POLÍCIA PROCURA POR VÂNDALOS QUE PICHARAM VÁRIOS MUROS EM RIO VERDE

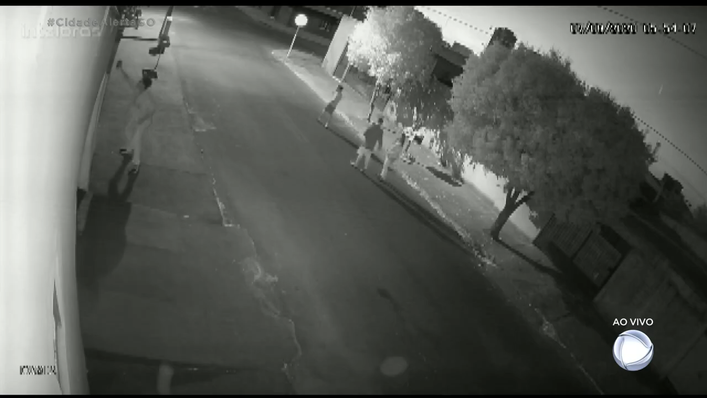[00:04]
Tudo aconteceu na madrugada de hoje, no bairro Morada do Sol, que fica na região norte de Rio Verde. Nas imagens aparecem quatro homens, enquanto um deles picha o muro de uma das casas. Os outros ficam olhando para ver se ninguém passava pela rua. Esses audaciosos fizeram isso em quase todo o bairro. Imagina só o desagrado para esses moradores hoje de manhã, né Silvia? Eu lembro que pichação é crime, essas pessoas podem responder, pegar aí de três até um ano de detenção.